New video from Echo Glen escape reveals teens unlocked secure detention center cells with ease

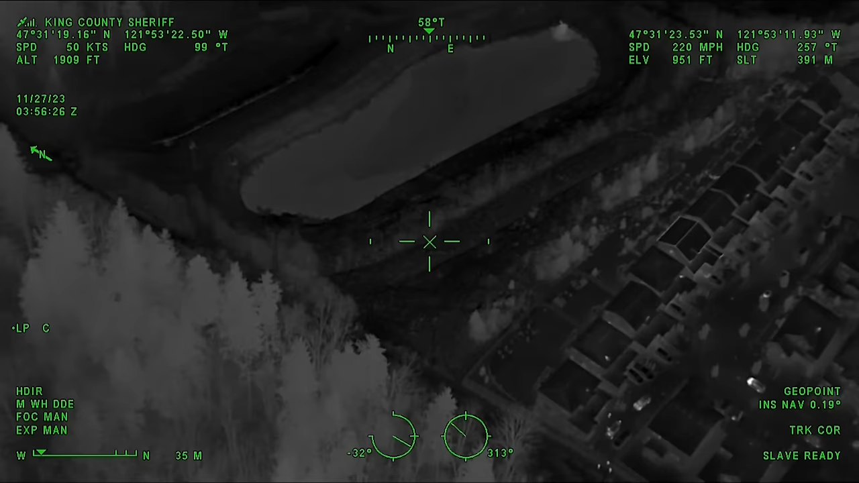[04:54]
Police helicopter video shows the urgent search for the inmates. Two of the escapees were doing time for murder.